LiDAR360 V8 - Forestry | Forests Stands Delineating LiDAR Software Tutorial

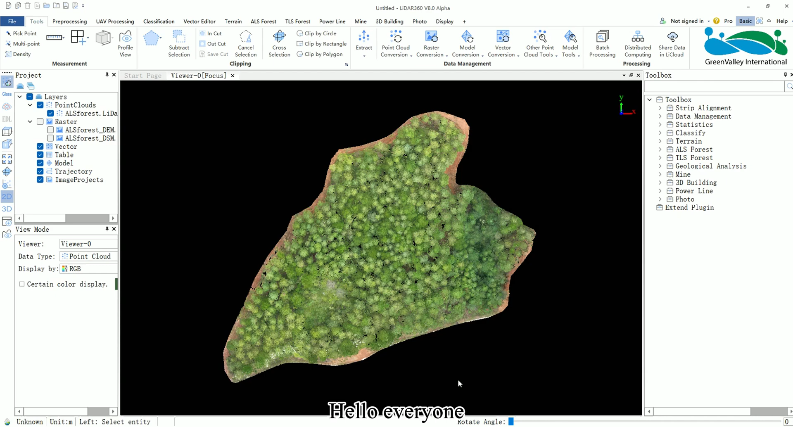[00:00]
Hello everyone, today I will introduce the Forest Stands Delineating Function. The Forest Stands Delineating Function uses the Canopy Height Model CHM file.
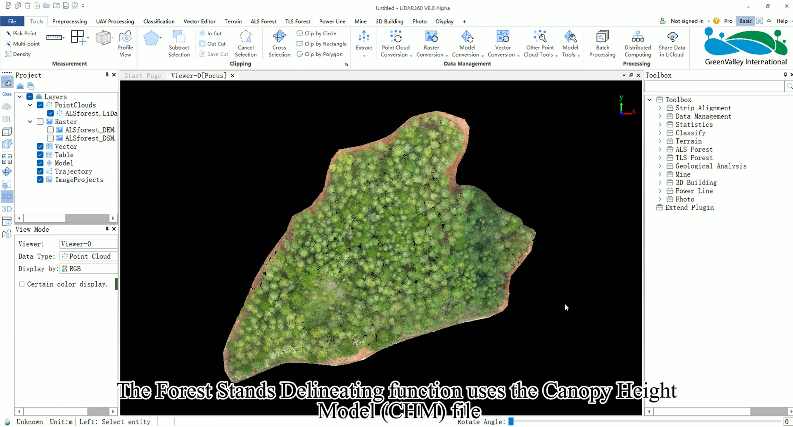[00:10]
So before starting, we need to prepare the CHM file, which can be generated using the CHM tool.
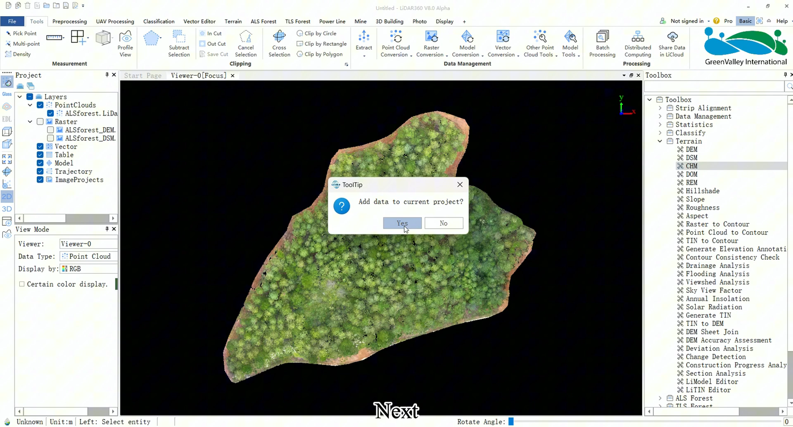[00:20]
Next, in the LiDAR 360 main interface, go to the right side toolbox, click on the ALS Forest drop-down, find and select Forest Stands Delineating, or you can directly search for Forest Stands Delineating in the search bar and open the tool. In the pop-up window, first select the input CHM file, then choose the Delineation method, either the Region Growing method or the Cell Automation method.
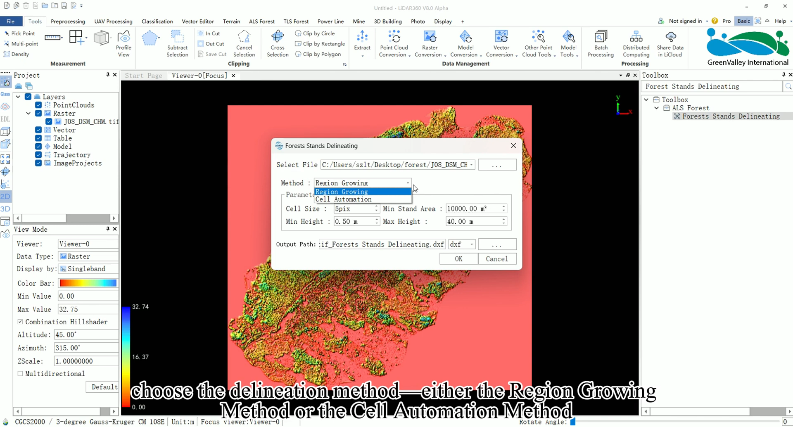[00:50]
Set the Forest Stand Delineation parameters according to your needs. After setting, choose the output path and the output format,
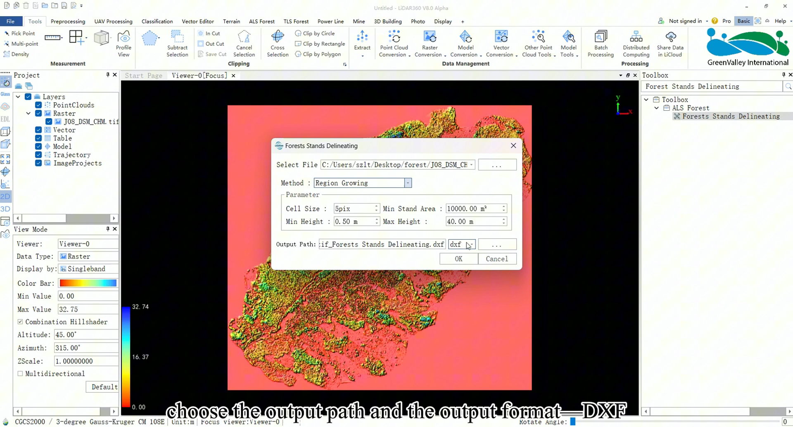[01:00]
DXF, SHP, or GPKG. Once everything is set up, click OK to complete the Forest Stand Delineation.
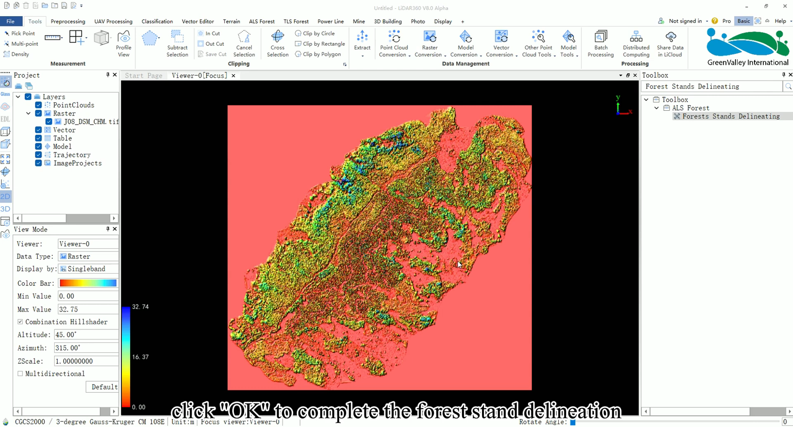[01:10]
That's the entire process for the Forest Stands Delineating Function. Thanks for watching! We'll see you next time!